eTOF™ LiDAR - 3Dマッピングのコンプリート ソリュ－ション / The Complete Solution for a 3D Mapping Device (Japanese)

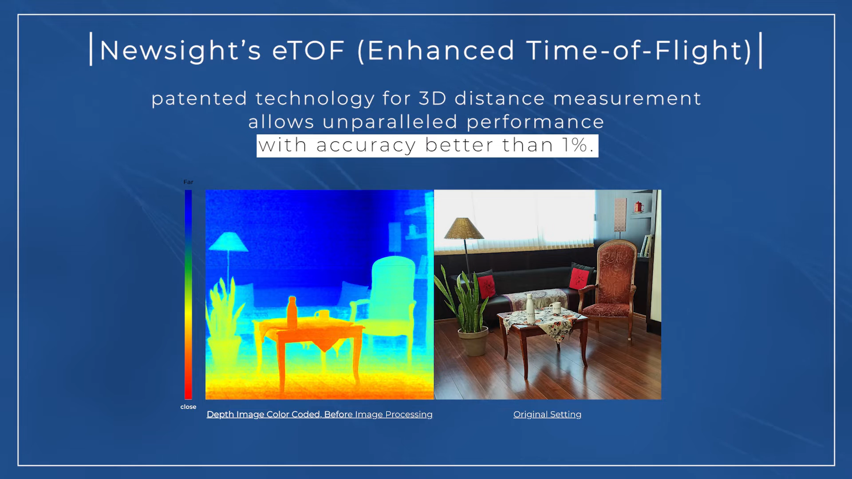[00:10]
屋内でも屋外でも正確な 3D 計測を可能にし、他にはできない成果を提供します。